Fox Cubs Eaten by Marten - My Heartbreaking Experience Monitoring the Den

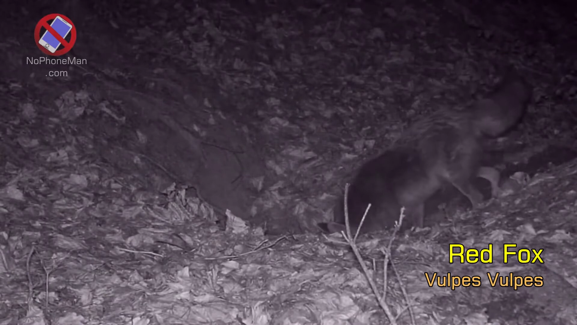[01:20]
The reason I put it up there in the first place is because I expected a group of fox cubs, a beautiful bunch of furballs, come out of this hole and learn their craft of being a fox outside this den. But life in the forest can get harsh.
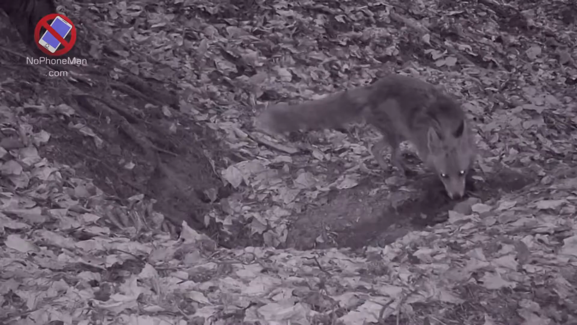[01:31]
The fox parents had been tirelessly bringing food to the set to feed the cubs, but while still too little to walk out of the den, another carnivore, another predator,
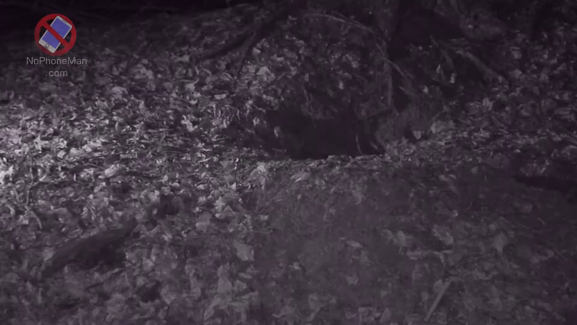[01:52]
he walked in and killed the defenseless cubs to either feed himself or his own offsprings.
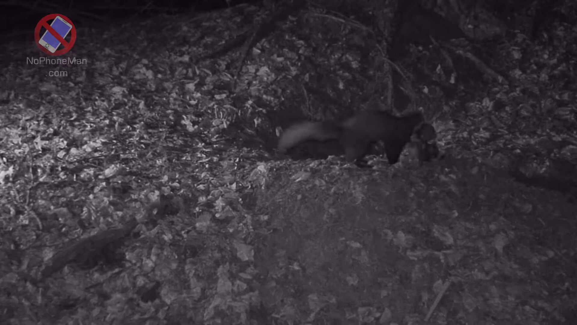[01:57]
It was a pine marten.
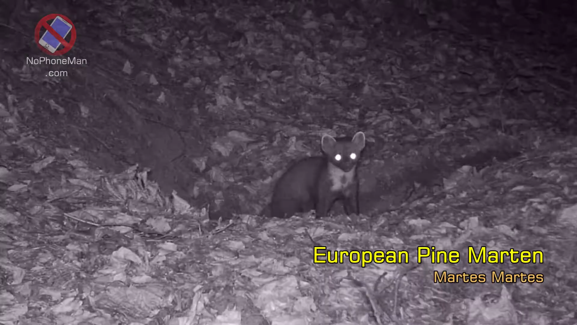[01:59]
When I watched the video on the trail cam,
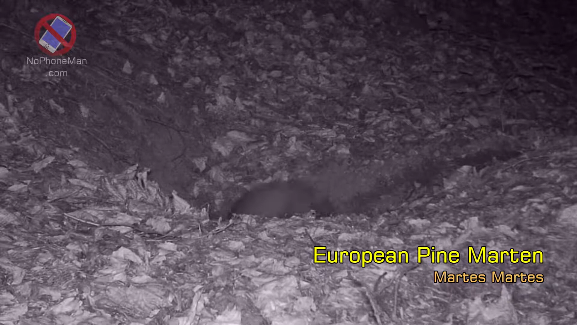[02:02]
it was truly heartbreaking to see him walk out of the den with the defenseless fox cub in his mouth. It was really sad for me to see one cub down, but the marten didn't settle with this easy prey. He came back and killed again. Took another cub and basically dispatched the whole litter. When the fox parents came back from the hunt and found the den empty, no cubs inside, they were visibly distraught, must have been terribly sad, and animals do experience sadness.